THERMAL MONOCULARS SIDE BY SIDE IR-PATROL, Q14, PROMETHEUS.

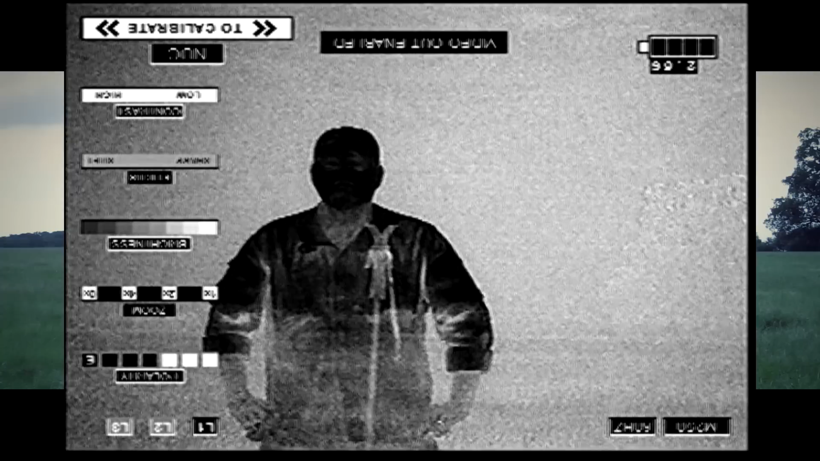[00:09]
We have the IR Patrol M250, which is 640 resolution,
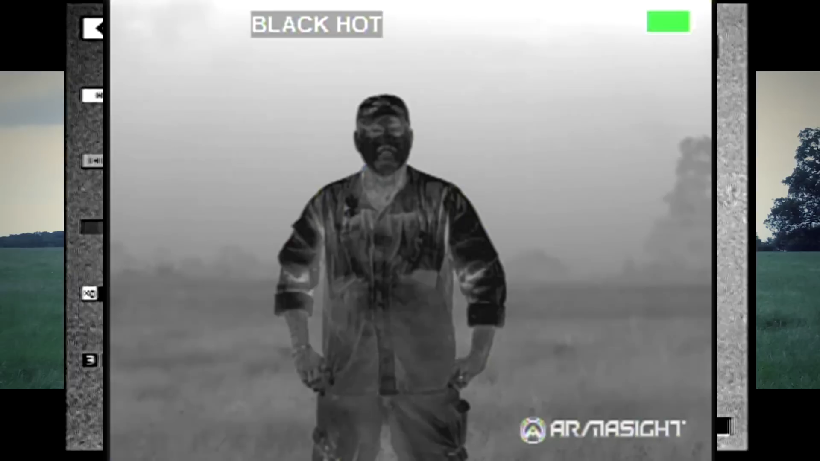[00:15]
and we have the Armorsight Prometheus 640.
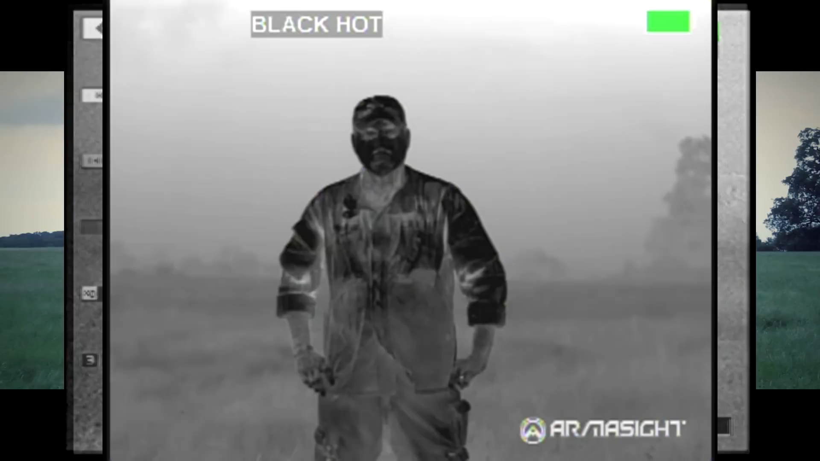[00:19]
Now we have them all lined up on tripods right now
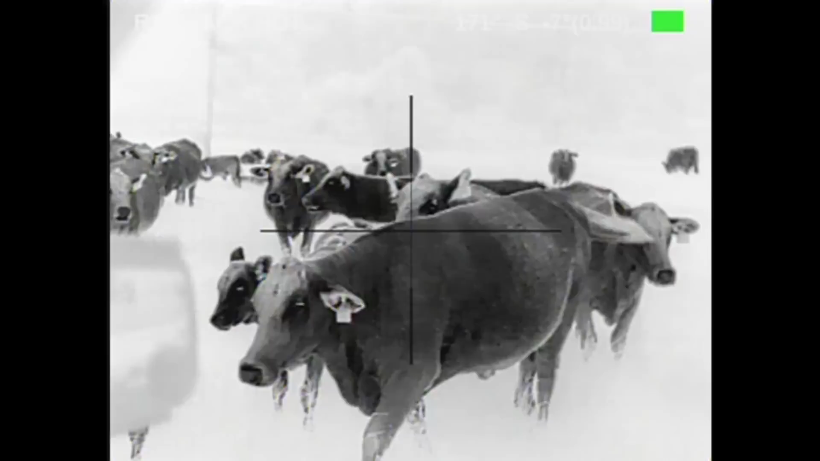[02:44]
These are cattle at 10 all the way out to probably a little bit actually past 50 yards back there. You can actually see the gnats. See the brands. And it is sprinkling. We're in the 90 percentile humidity right now.
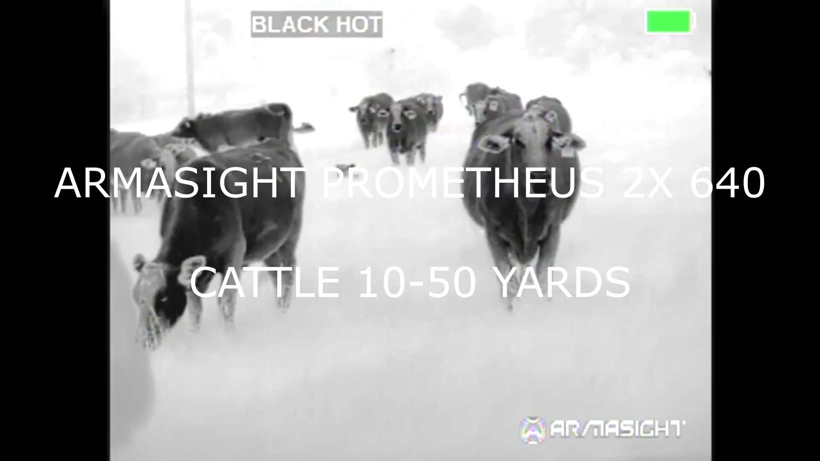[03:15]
Same thing, 90 percent humidity. Light misting, light rain. See a line go through every once in a while. That was actually me hitting the cable on the recorder. That's not actually in the site. You can see the brands on the cattle there. Very high detail. Same cattle, IR Defense, IR Patrol, the M250, 640.
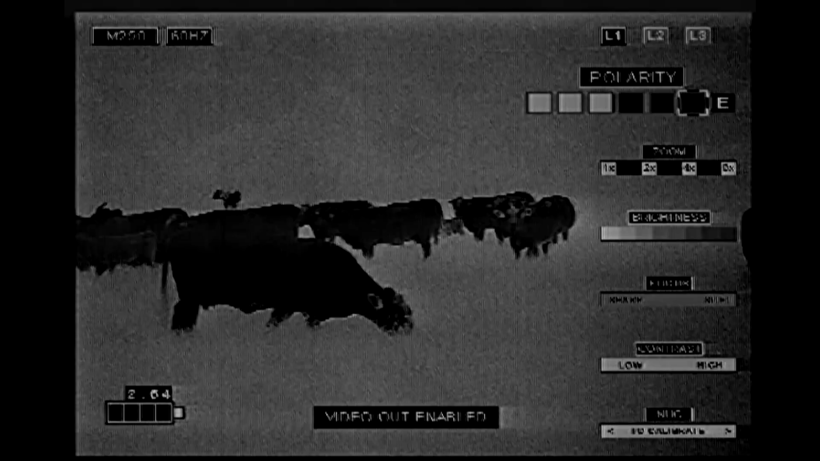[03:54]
But for whatever reason, the IR Defense Patrol and Hunters do not put out the same resolution video as what you're seeing. It was on line with the Prometheus in detail.
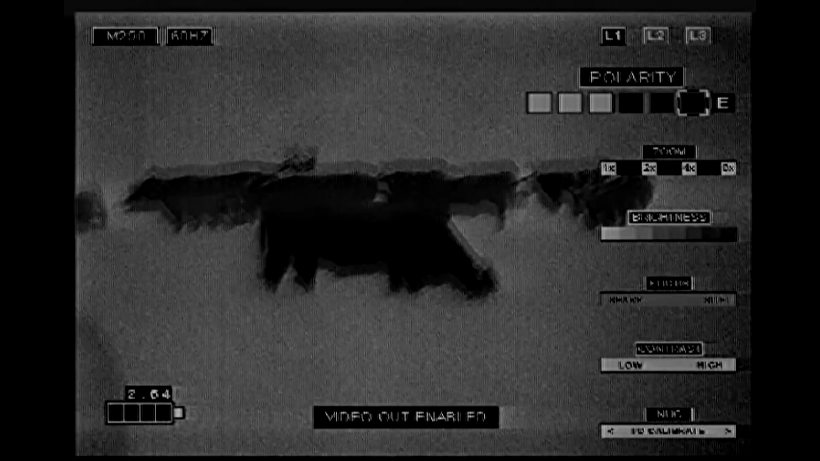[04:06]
In the high humidity, with its small lens, it fell a little bit behind. You lost some detail.
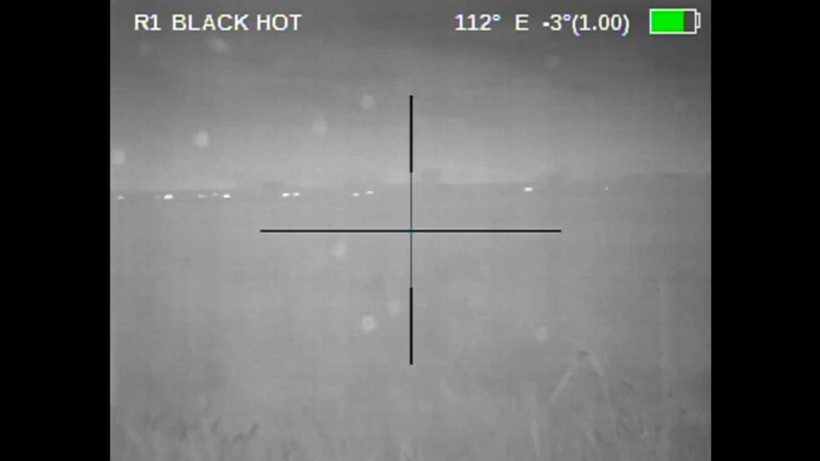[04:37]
It is raining right now. High wind. And this is the Q14.
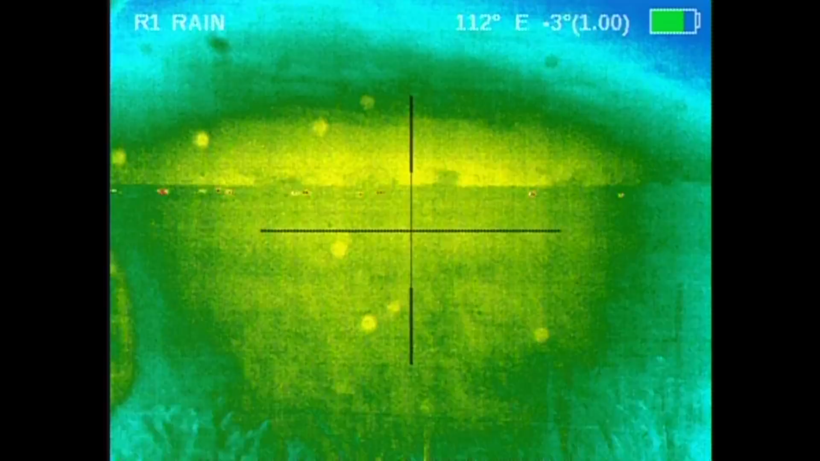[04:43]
This is what the Q14 looks like after its very first started up.
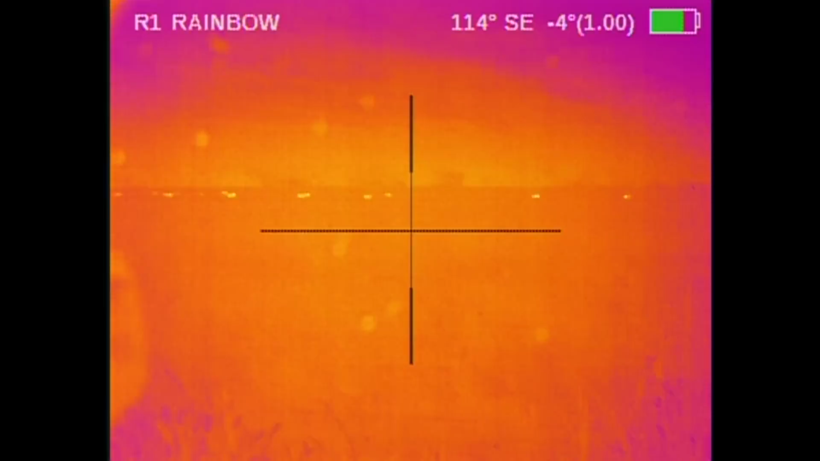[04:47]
You see those what look like rain spots on the lens. Those, when you very first start it, for the first 10 to 15 minutes, those are there.
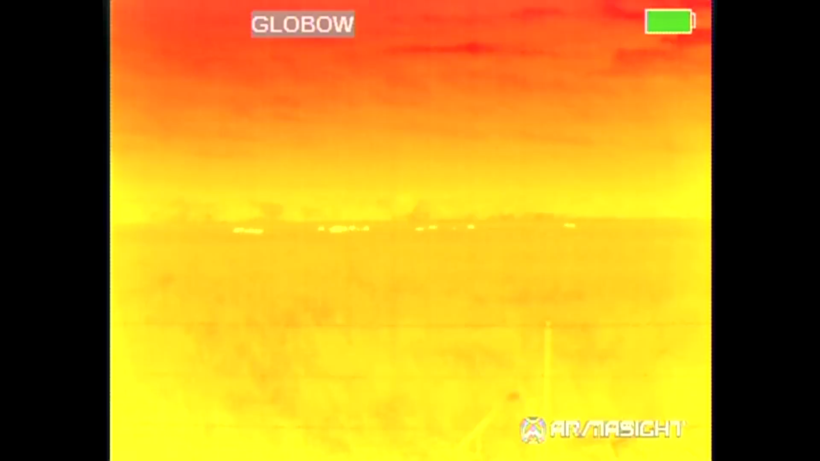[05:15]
Going through the different palettes just so you can see.
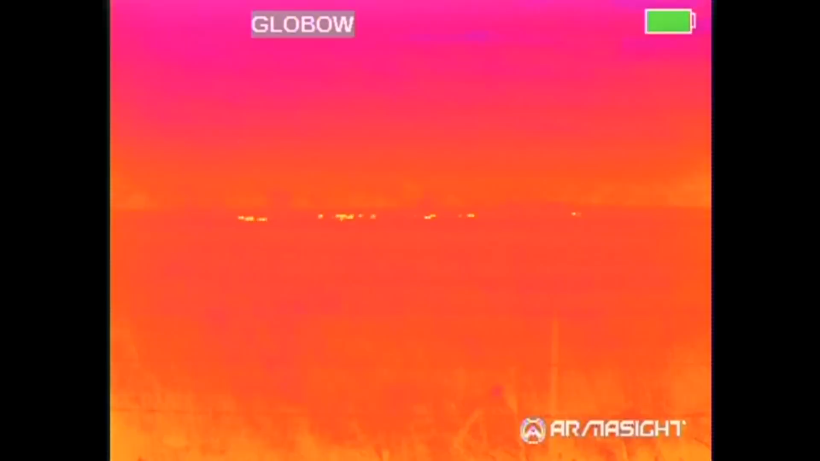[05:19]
With the IR Patrol, you don't have the color palettes because it's a monochrome lens. So, I just showed you the options here.
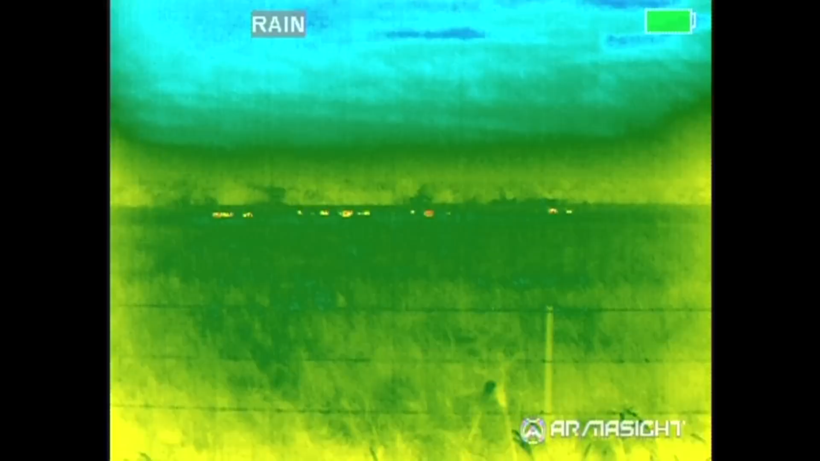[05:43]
But that rain actually looks very good when it is raining outside.
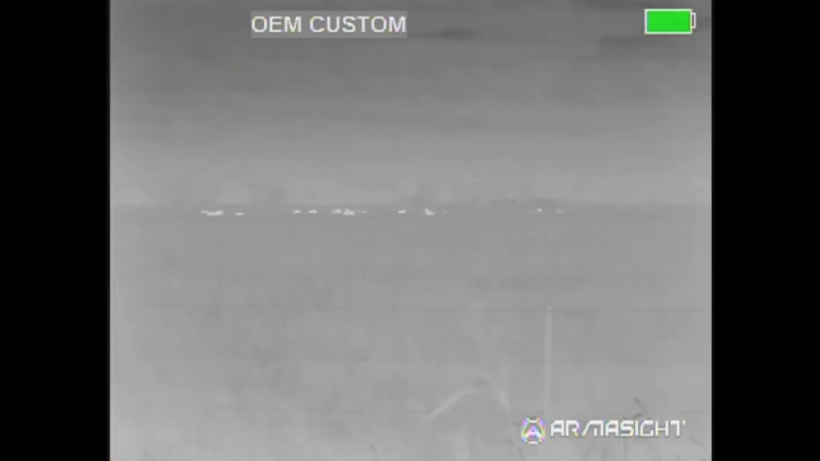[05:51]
I've learned to use it when shooting with the, when the zooscopes.
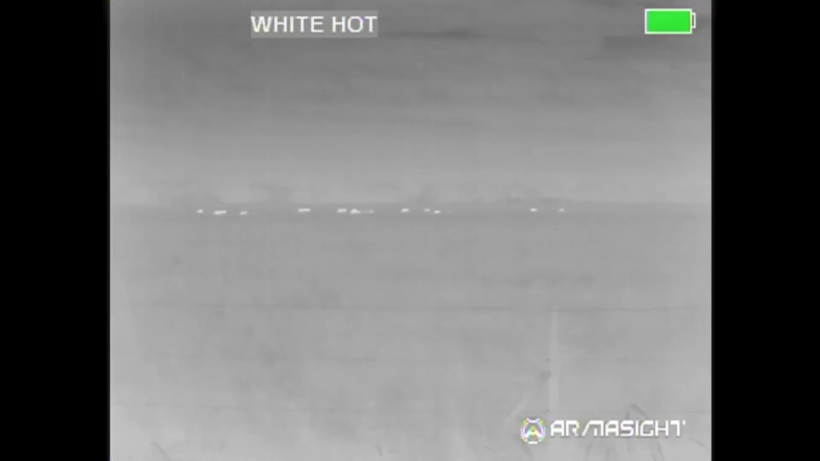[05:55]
Here's the IR Patrol M250.
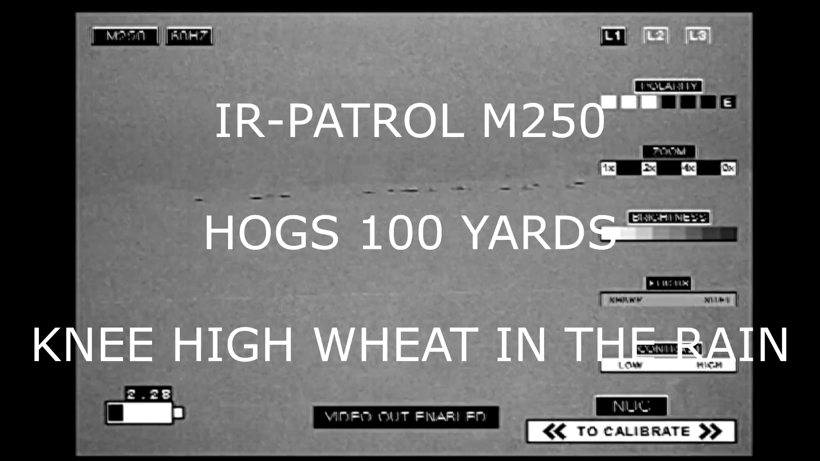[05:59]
Same hogs. 100 yards. This time, the video out looks better. But it's still, it's losing resolution. Again, with the smaller lens, it, it, it loses detail. It loses, but you can tell the hogs are out there. Um, which, which is the, the purpose of a monocular.
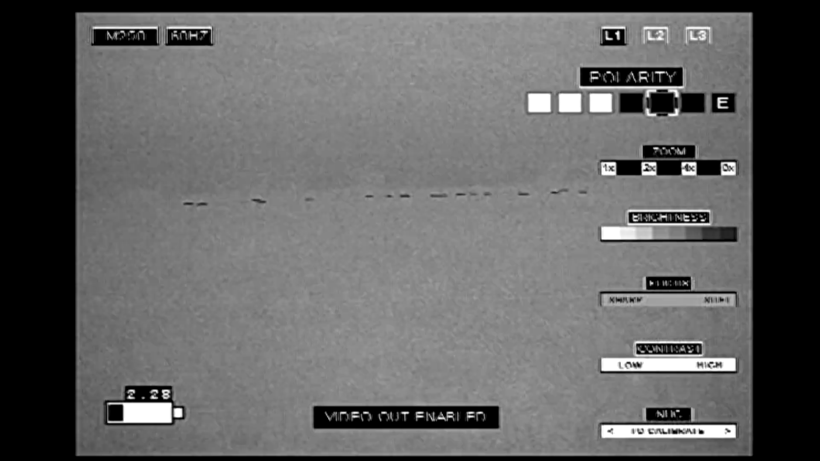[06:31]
But the image in the scope is better than what you're seeing here. Why, why they, they didn't match. I mean, the armor sights do not come out full. You, you're always losing a little bit in translation from video, especially to YouTube. But it's a significant difference in these. And here I went through the different palettes. We went through white hot. There's three versions of white hot, three black hot.
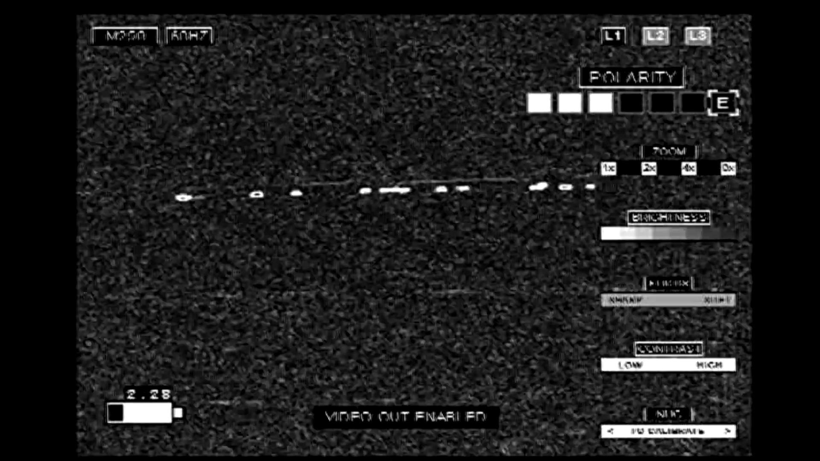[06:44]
And then, now I added this to the end just because I
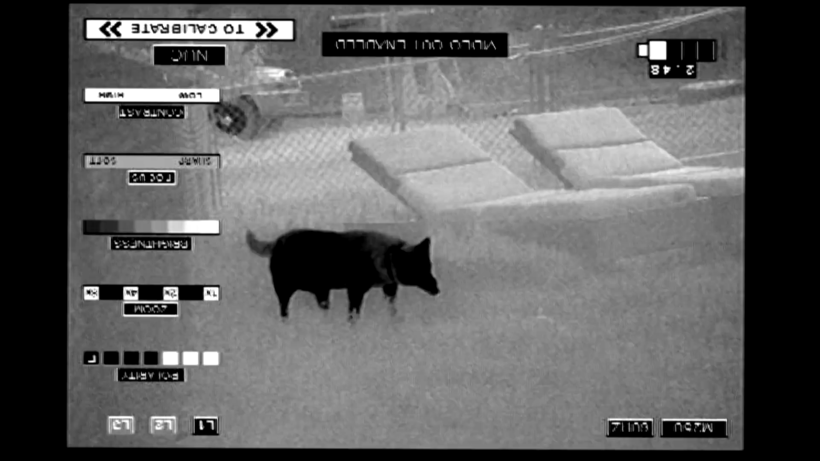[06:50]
felt that the IR Patrol was such a difference from looking through the scope. This is through the MDVR recorder right here. This is my dog at 10 yards in the backyard. It's about somewhere between 80 to 90% humidity right now. It's a little cooler tonight, but it's not raining. This is with a camera hooked up behind the scope. And this is what you actually see through the scope. You can see the monochrome lens or, or screen.